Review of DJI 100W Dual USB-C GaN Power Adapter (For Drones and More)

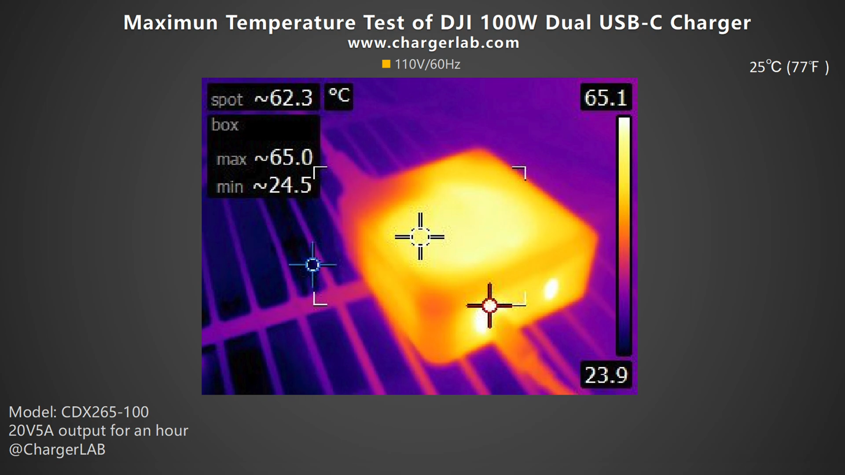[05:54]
On screen: spot 62.3°C
Moving on to the 110V 60Hz. The maximum temperature on the front and back is 64.3 degrees Celsius and 65 degrees Celsius respectively. It's relatively hot but still complies with the IEC 62368 standard.